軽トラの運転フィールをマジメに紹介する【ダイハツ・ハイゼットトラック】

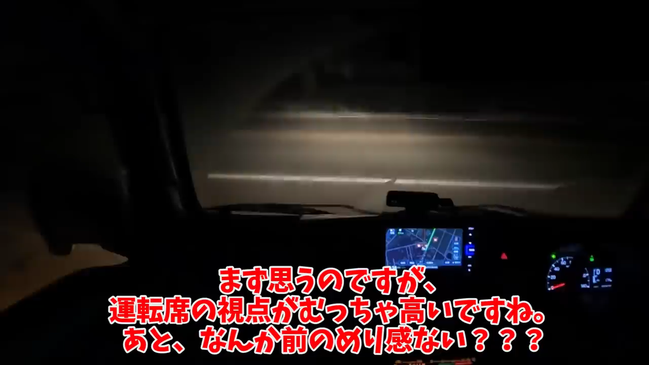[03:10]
思うのですが運転席の視点がむっちゃ高いですねあとなんか前のメリ感ない?なんかマイケルジャクソンのあれの角度のまま常時走行してるような気分なんだけどなんか草そして動き出しなのですがCVTと軽さが効いて意外にも元気がいいです車重850キロにノンターボ660ccの46馬力と60ニュートンメーター数値的には絶望の加速力でもCVTがうまいこと変速比を制御して常にエンジンの
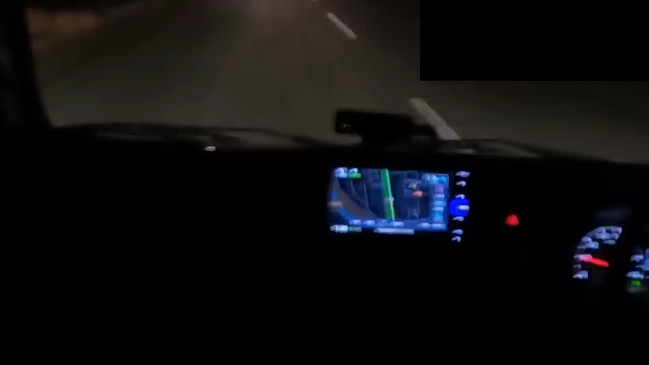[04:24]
あっぶなリアが横に流れたスピンするかと思ったわ加速の前に急性動についての大事な話を聞いてくれショートホイールベースミッドシップで軽トラというのはスピンしやすいと聞いたことがあるでしょうかこの乾燥炉の綺麗な路面でいつも通りのフル
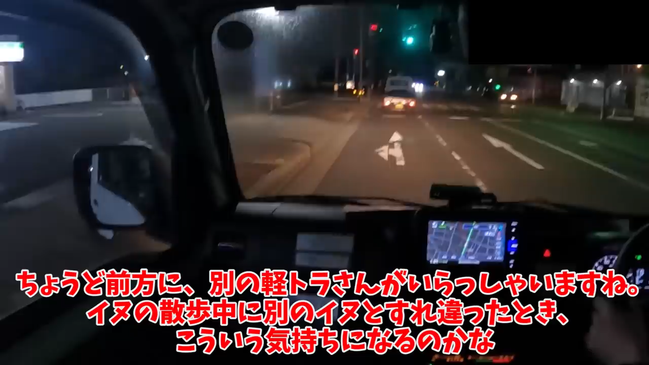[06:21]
ね犬の散歩中に別の犬とすれ違った時こういう気持ちになるのかなまさかの追い越さないさっきあんなこと言ったけど私慎重に乗ってるので基本的に市街地はダラダラ走るんですよせっかくだしさっきから映像の揺れがひどいしここで乗り心地について話しましょうか絶望的に悪いと思うでしょうそれがですね意外にもいいんですよ段差を超えた瞬間はダンッと跳ねてしまうのですが大事なのはその後どういうわけか足がふわふわとストロー
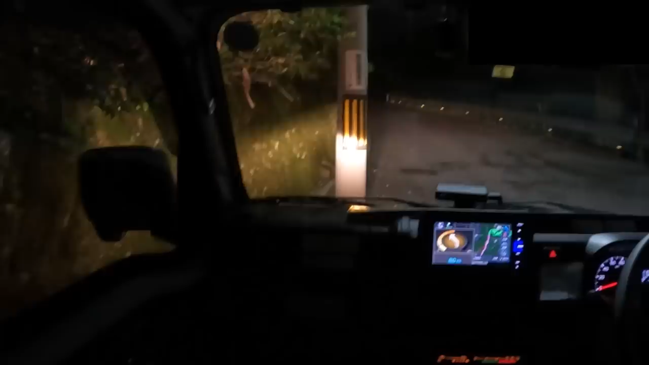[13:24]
とめてあります坂道発進のアシストがちゃんと入っているのですねこれからどうしようかとりあえず頂上のトイレを借りましょうかどうせ深夜だからとスーパーに買い物に来たおじいさんのように適当に頭から突っ込んだところかなり適当だったのに右後ろ収まっちゃったよさてここからはかなり険しい